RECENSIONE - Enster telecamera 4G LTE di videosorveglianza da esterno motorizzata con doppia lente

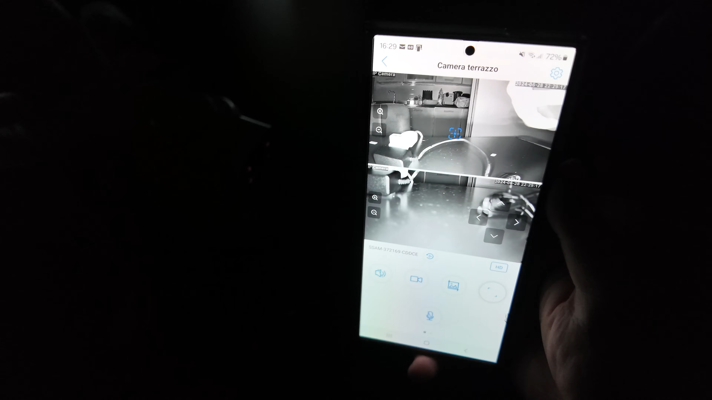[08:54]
Ok E vedete In automatico Si si è attivato L'infrarosso Devo dire che La visione Si vede veramente Veramente Molto bene
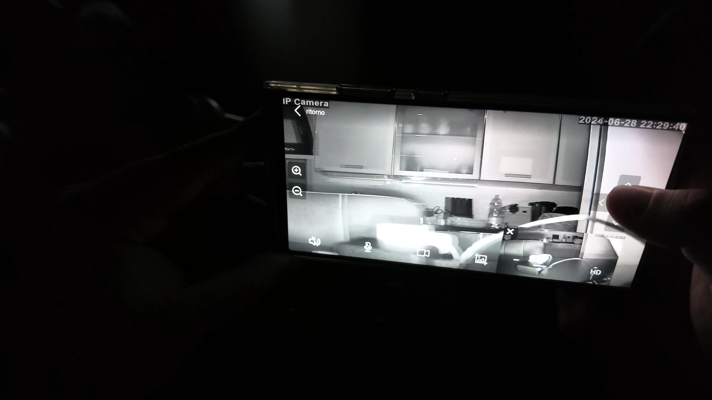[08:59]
Nulla da dire Tra
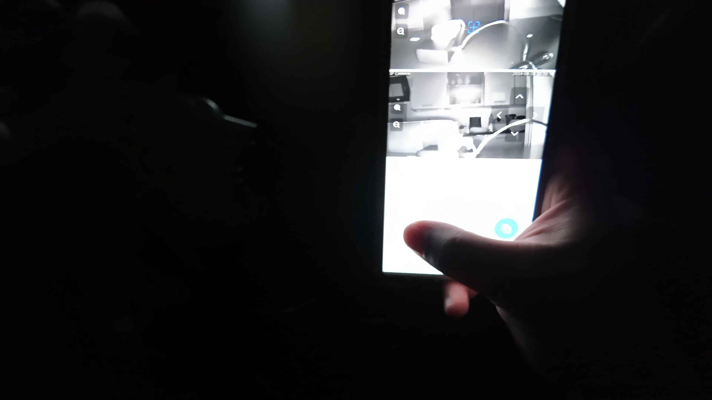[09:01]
l'altro Nella modalità Visione nottuna Possiamo usare Quella
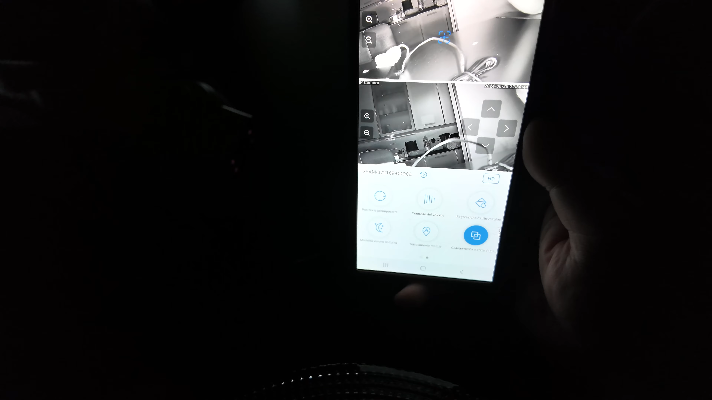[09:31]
Scegliete voi Insomma Come comportarsi E qui poi Possiamo attivare O disattivare HDA
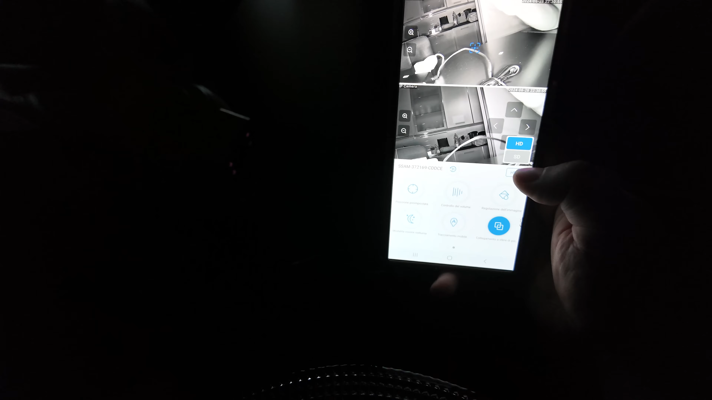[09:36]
O SD A seconda Se avete più o meno Signale del 4G Se magari Avete lentezza
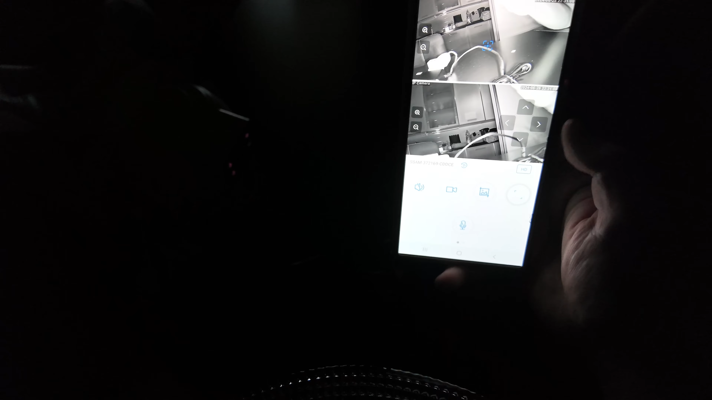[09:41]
Nel buffering video Ma adesso Rifacciamo giorno E questo è il risultato Delle due telecamere Con l'infrarosso Come si vede Di notte